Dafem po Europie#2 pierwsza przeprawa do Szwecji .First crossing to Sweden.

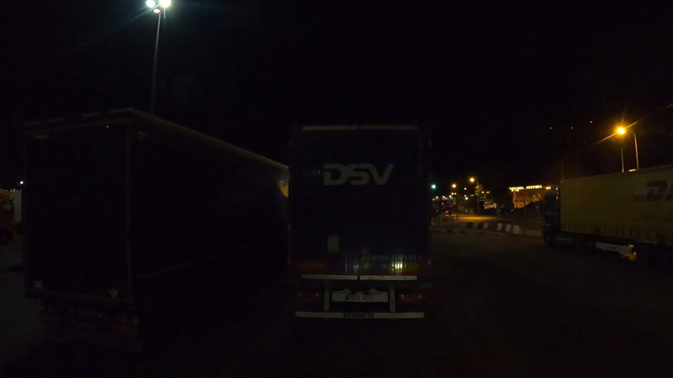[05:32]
No i co, kochani? Zaczynamy. Wjeżdżamy, jedziemy na prom wjeżdżać. Tak nam kazali. I zobaczymy, co z tego wyjdzie. Mam nadzieję, że mnie dobrze słychać. Jest 23.12. 23. I tak się miałem podstawić, więc lecimy.